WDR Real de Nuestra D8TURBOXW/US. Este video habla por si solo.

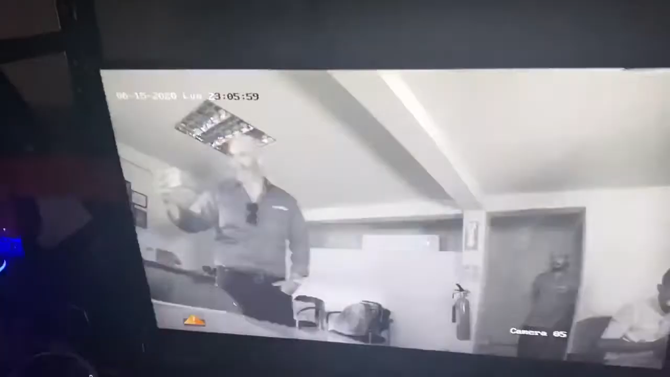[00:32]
o sea miren la nitidez de esa cámara o sea miren cómo se ve miren cómo está esto aquí de oscuro
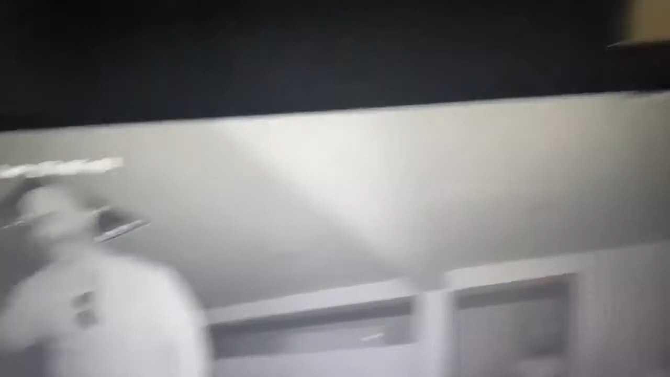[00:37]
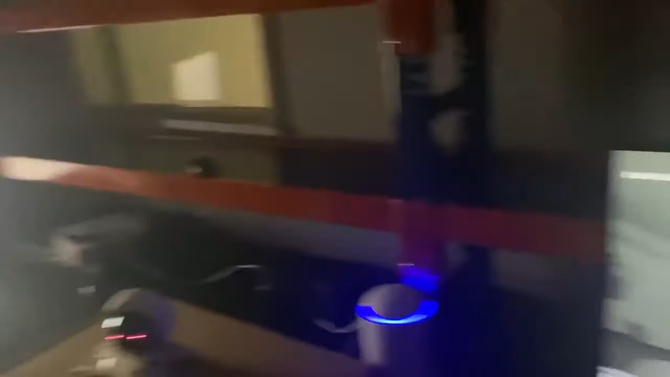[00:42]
y miren cómo se ve esa cámara bajo poca luz
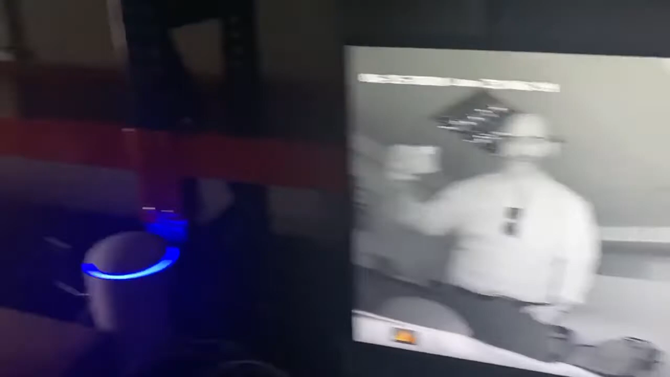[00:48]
aquí podemos ver sus IR inteligentes totalmente en acción o sea tremenda cámara